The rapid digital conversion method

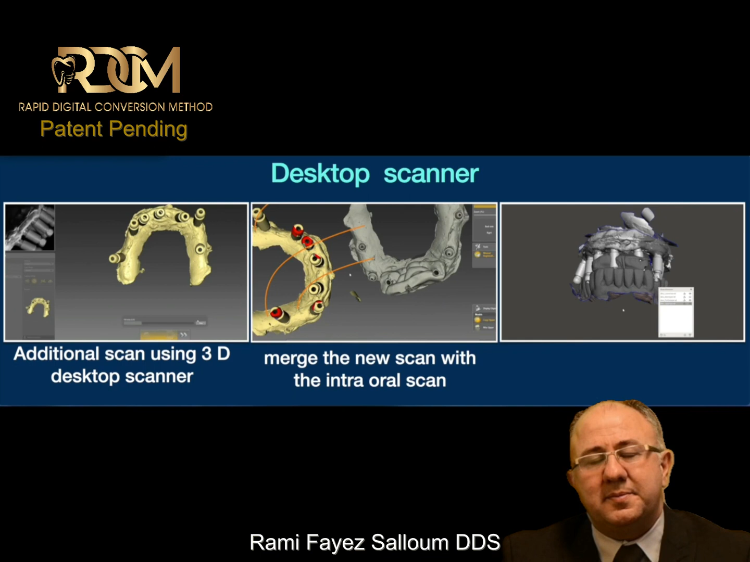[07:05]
I can use some reference points to bring that scan and mount it perfectly in occlusion. And that's really all the data any designing lab need to start the designing process.
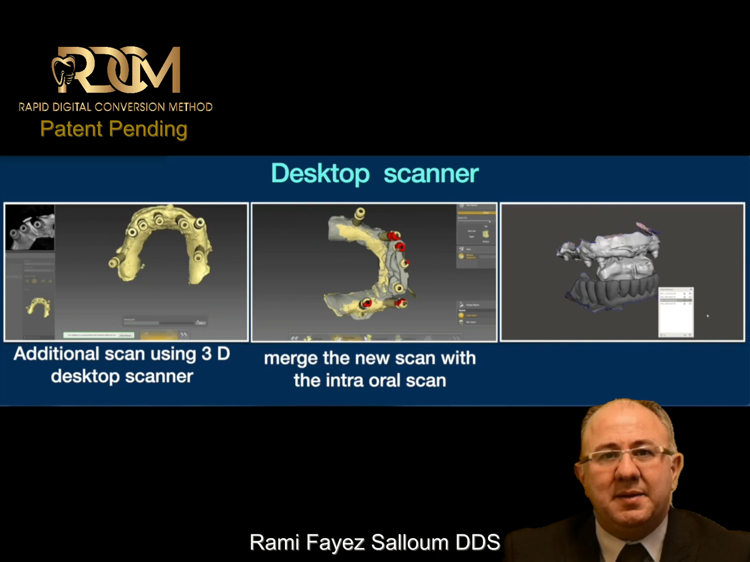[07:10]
He has the soft tissue information, he has the midline information,